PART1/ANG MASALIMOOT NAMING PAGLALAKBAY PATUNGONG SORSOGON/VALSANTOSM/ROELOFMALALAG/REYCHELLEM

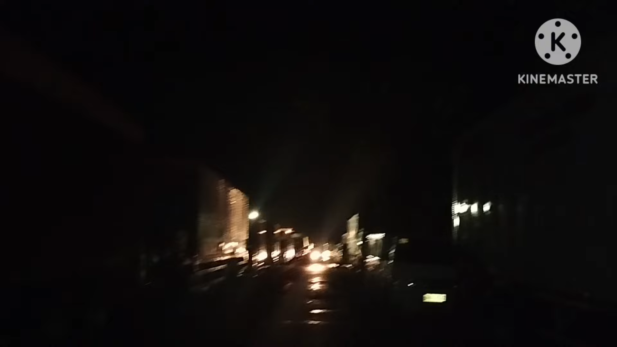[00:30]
Nagparking muna mga kalingap para hindi makaharap kasi napakaraming truck mga kalingap dito. Napakaraming truck na stranded, mga sasakyan ng iba. So ang sabi ng iba mga kalingap, wala pa daw pinapadaan kasi tumaas daw ang tubig. Mga kalingap. So tingnan natin sa dulo. Check natin kung ano yung sitwasyon doon sa unahan. Maki-usyoso tayo mga kalingap, maki-marites.
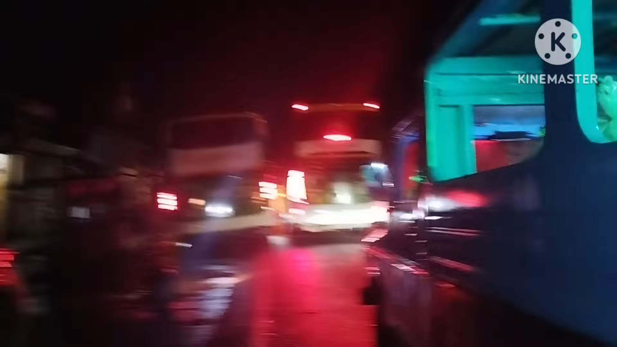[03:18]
sentro. So yun mga kalingap, siksikan.